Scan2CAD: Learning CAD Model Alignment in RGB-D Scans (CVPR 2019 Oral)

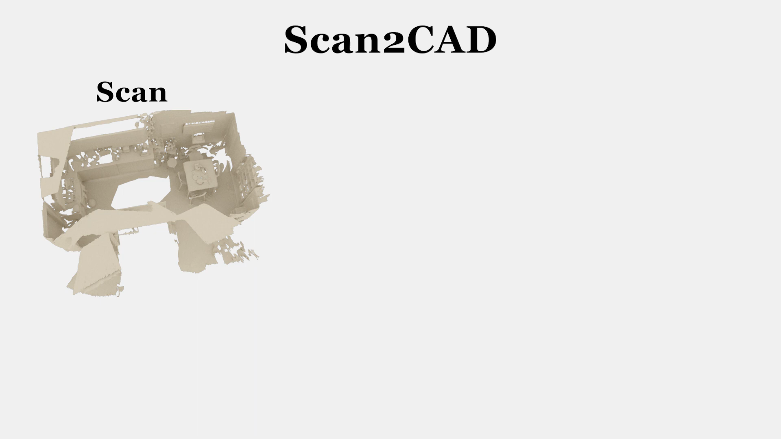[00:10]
Given the geometry of a noisy and incomplete RGBD scan, our approach aligns clean and complete 3D CAD models to their counterpart objects in the 3D scan.
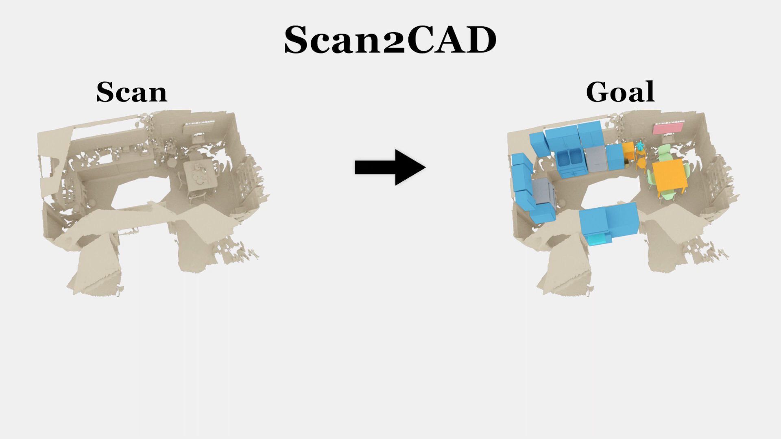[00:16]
To this end, we introduce a new neural network along with the Scan2CAD dataset for training. From our Scan2CAD dataset, we learn correspondences between synthetic and real geometry. Based on these, we propose a variational 9 degree of freedom optimization to produce final CAD model alignments.
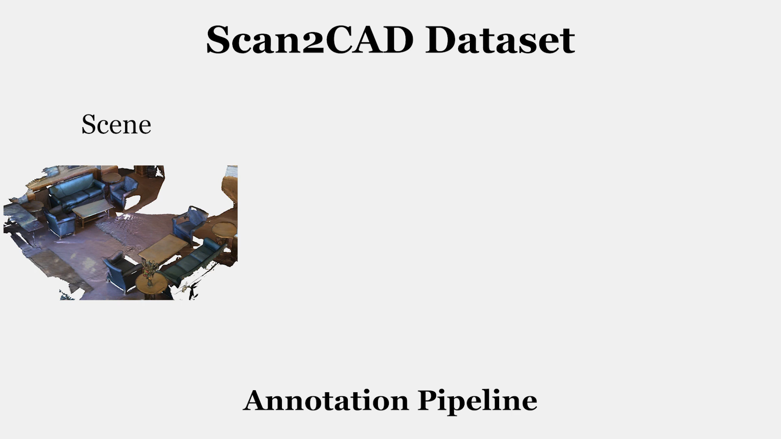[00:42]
For each object in the scene, a user first retrieves a similar CAD model from a shape database and then aligns it by specifying a set of Scan2CAD correspondences.
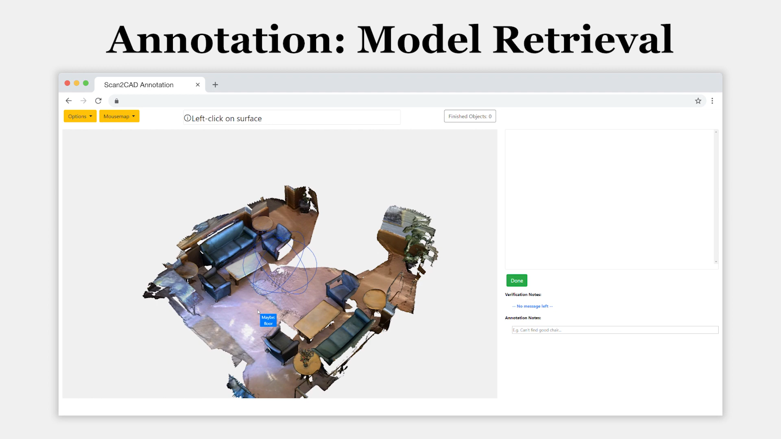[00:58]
The object category, in this case given by ScanNet instance annotations, is used to query a shape database.
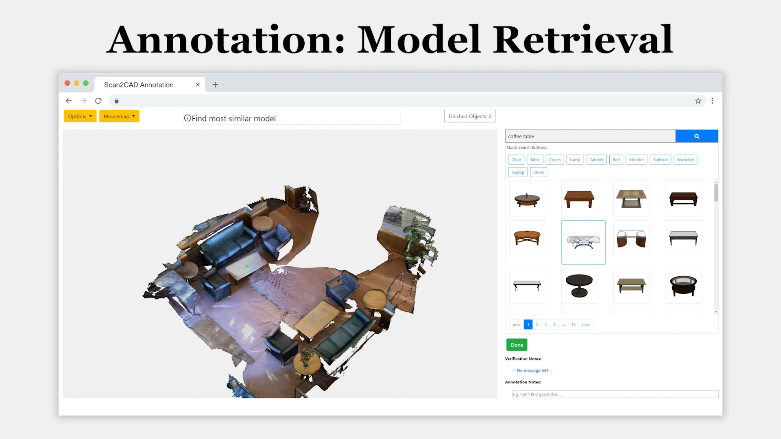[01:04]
The user then selects the most similar CAD model from the list on the right. The user then defines correspondences between the CAD model and the object in the scene. From these correspondences, we compute the ground truth 9 degree of freedom transformation with a genetic algorithm.
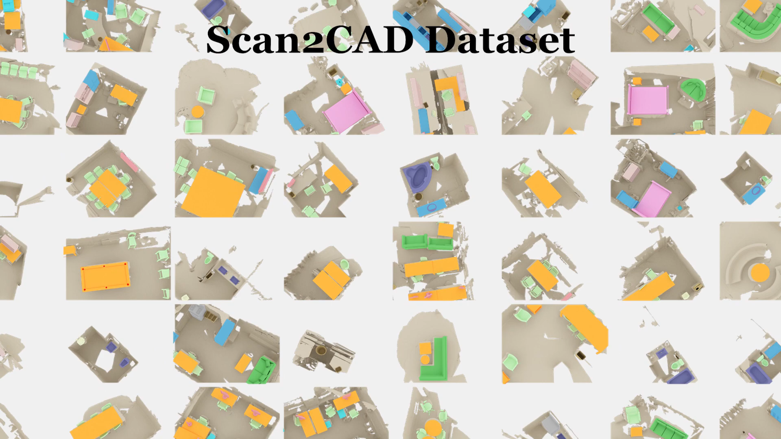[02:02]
Our Scan2CAD dataset augments ScanNet scenes with over 14,000 aligned CAD models from ShapeNet using more than 97,000 keypoint pairs.
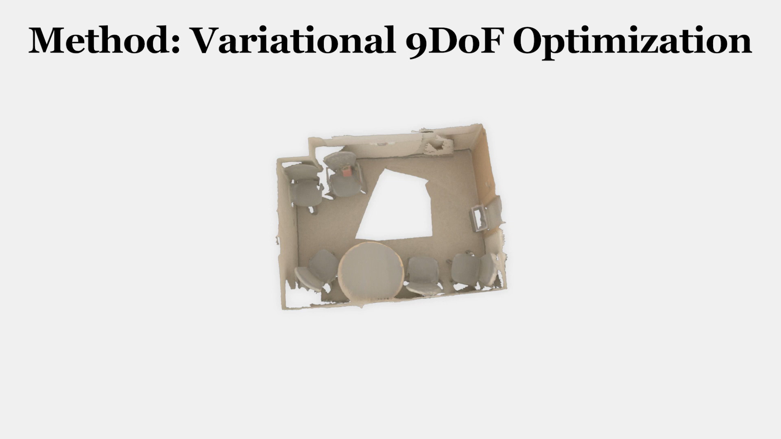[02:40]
Encoding the geometry of an incomplete RGBD scan as a sign distance function in a volumetric grid, we find salient points in the scene and predict correspondences with CAD models.
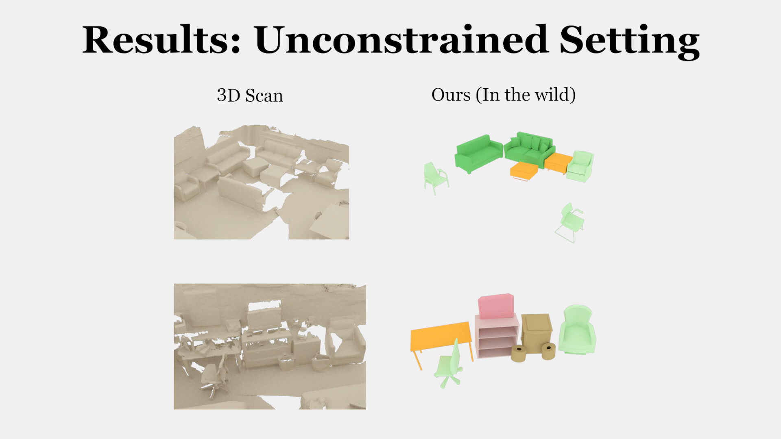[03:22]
Our method selects good models from the set and aligns them properly.